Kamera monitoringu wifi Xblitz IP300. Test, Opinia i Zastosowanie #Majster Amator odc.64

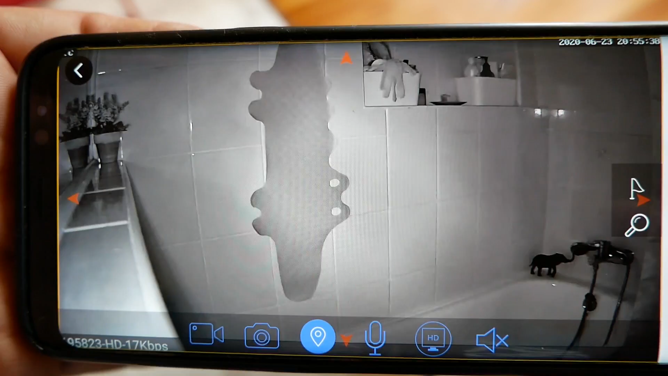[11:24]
wszystko widać oczywiście na telefonie pewnie się umieni lekko
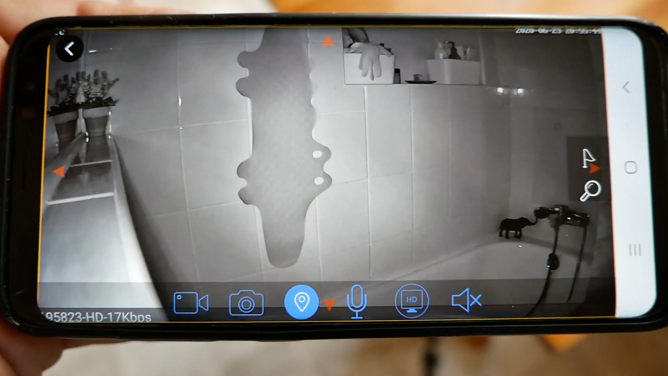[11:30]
tego to tylko w aparacie tak wygląda tego tak nie ma na żywo w każdym razie zobaczcie jak fajnie po ciemku wszystko widać hop
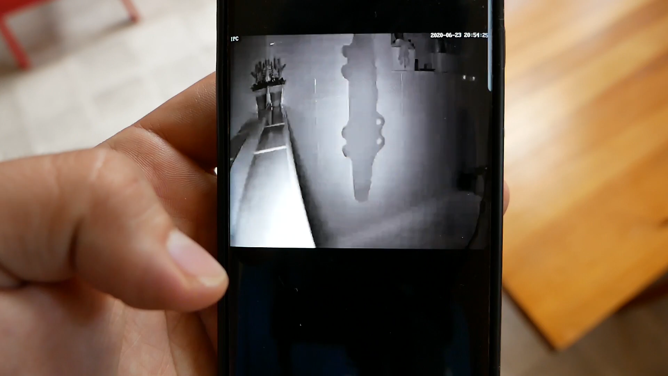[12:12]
w momencie kiedy dostaniecie komunikat o tym że jest złodziej można od razu zacząć nagrywać o proszę bardzo zdjęcia porobione